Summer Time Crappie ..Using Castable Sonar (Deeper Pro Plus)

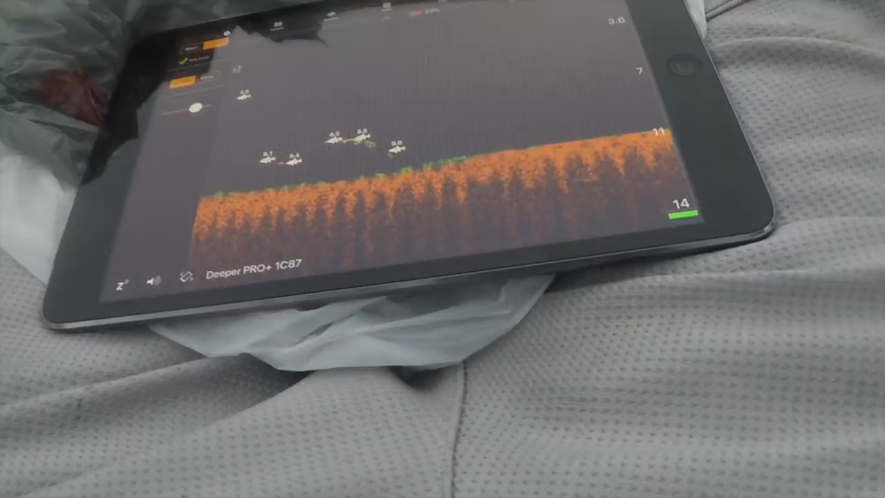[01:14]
This is where I'm just paddling along, kind of slow, and I'm marking fish at a certain depth.
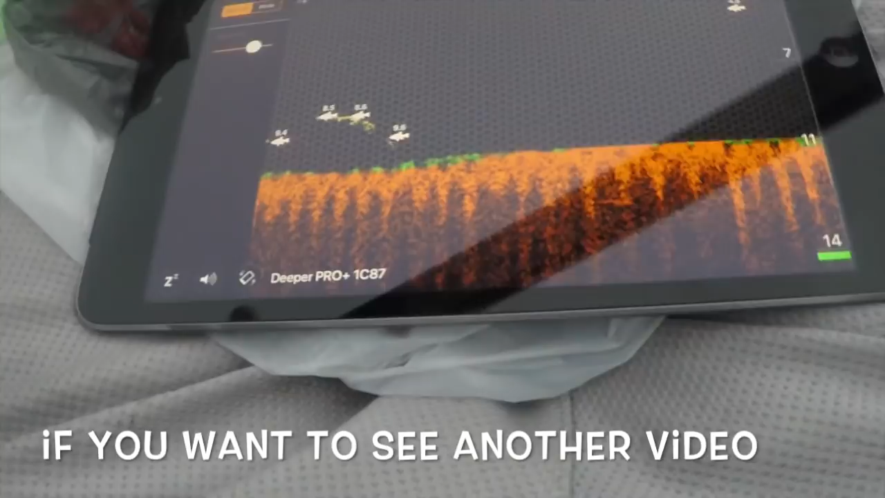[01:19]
So it's going to teach me where they are. Paddling through, looking, seeing up on the deeper.
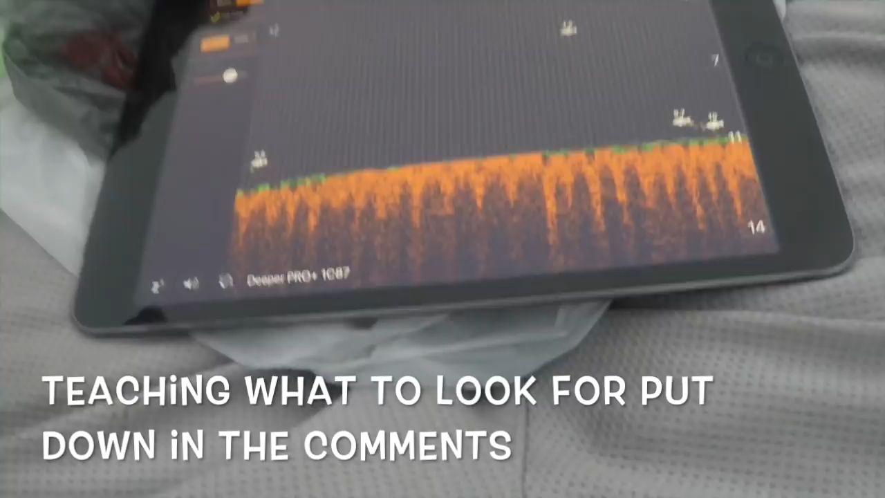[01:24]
Got my iPad. Sitting here marking them.
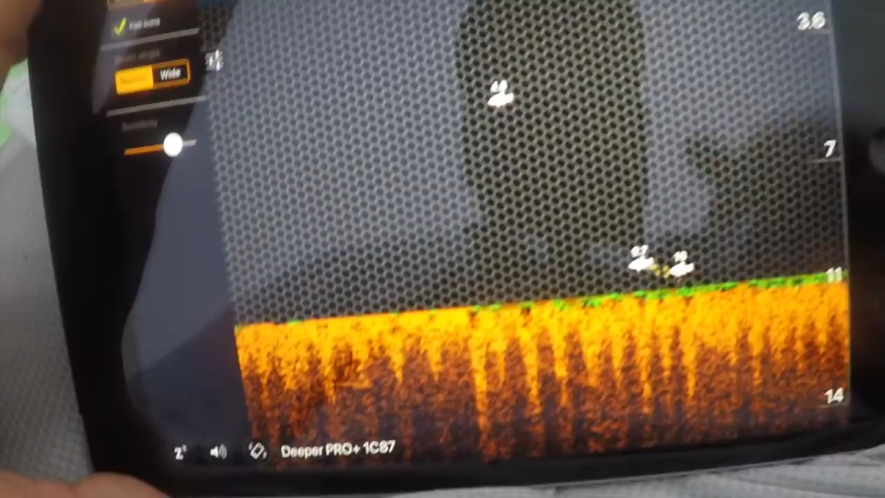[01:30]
There we go. I just went on a little pass, so I'm going to circle back around and show you all in a second.
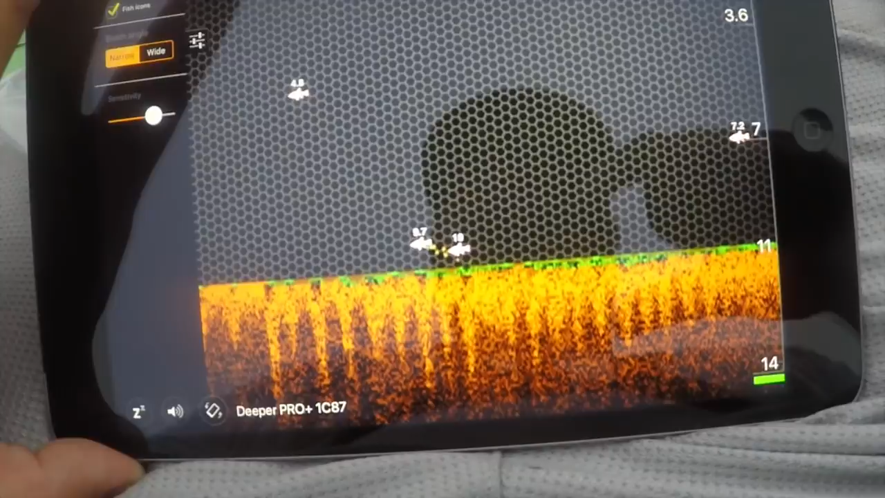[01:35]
It's about like 11, 12 feet right here.
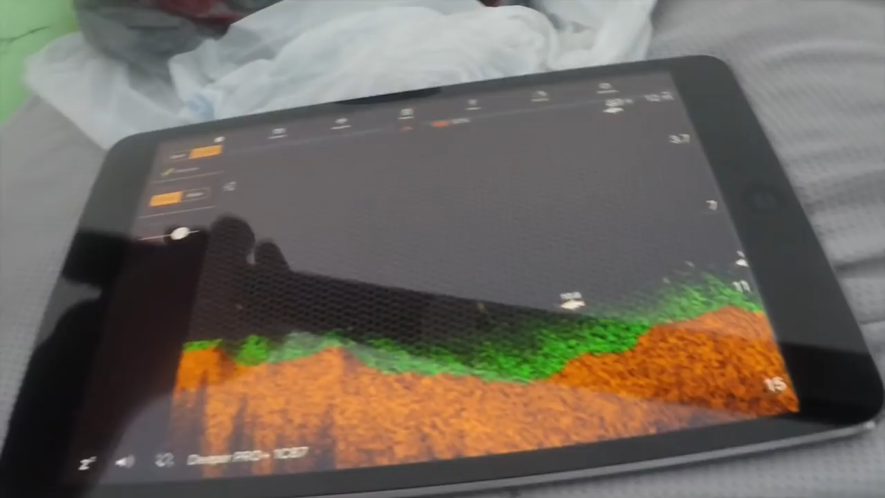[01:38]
I'm going to try to mark a bunch of them, see where they were again.
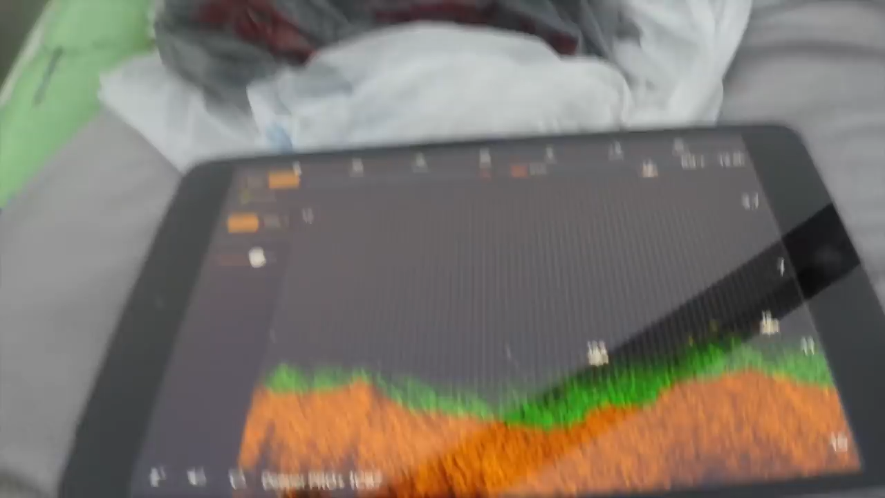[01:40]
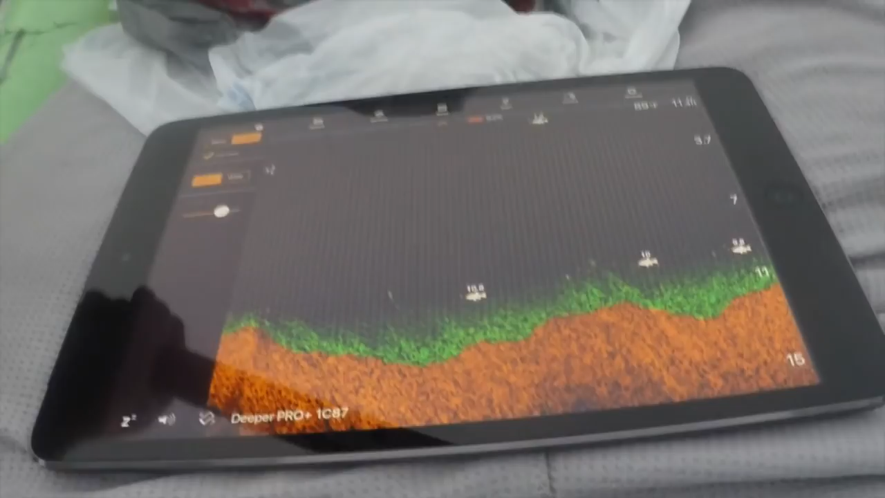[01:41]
Yeah, these are low. Real close to the bottom in like nine feet of water.
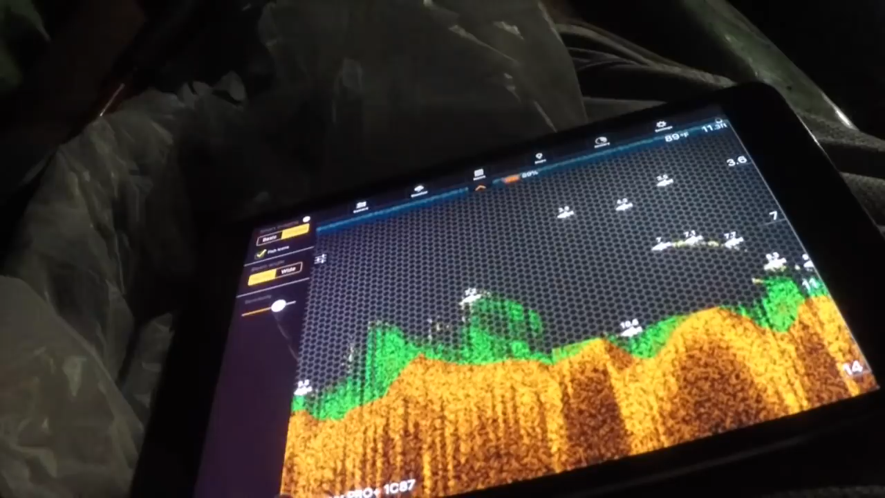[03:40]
Seven feet. Three and a half. Nine. Nine.
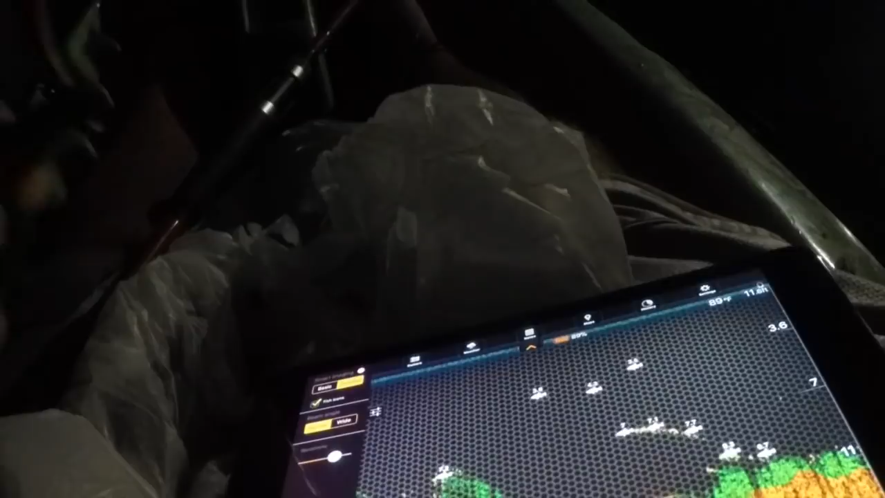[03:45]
That's just close to the wall.